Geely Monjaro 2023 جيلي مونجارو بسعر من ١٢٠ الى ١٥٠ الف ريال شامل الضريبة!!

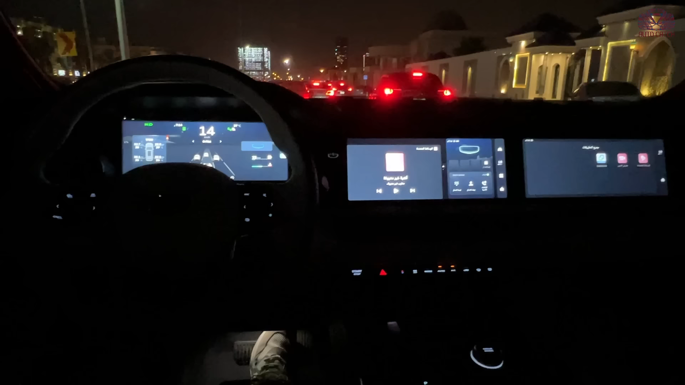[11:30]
للمهتمين بشكل السيارة في الليل كيف ممكن تكون وكالعادة يا سعادة نبدأ بديركسون السيارة دي شاب مشطوف من
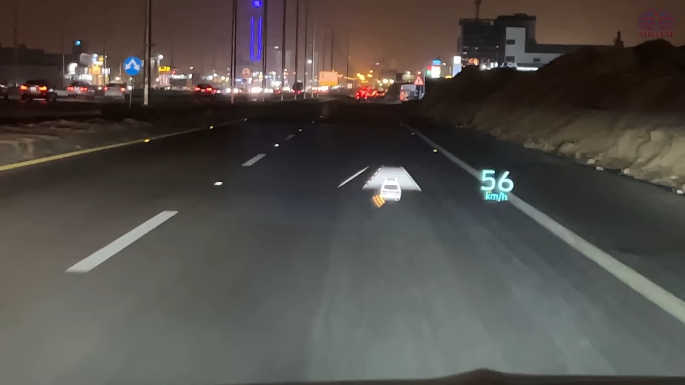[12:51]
العمية السيارات اللي قدامك يمينك ويسارك والسرعة وغيرها هذه النقطة تحسب للسيارة من ناحية هيدب ديسبلي فعلا عملاق
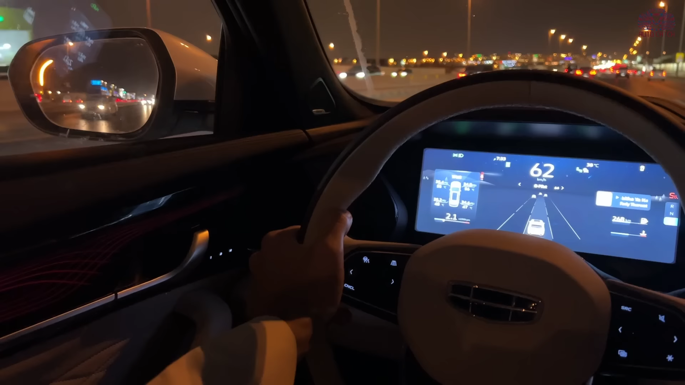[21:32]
النقاط العامية موجودة تحذير تصادم في النقطة العامية موجود تحذير عند فتح الباب في سيارة العمدية في النقطة العامية موجود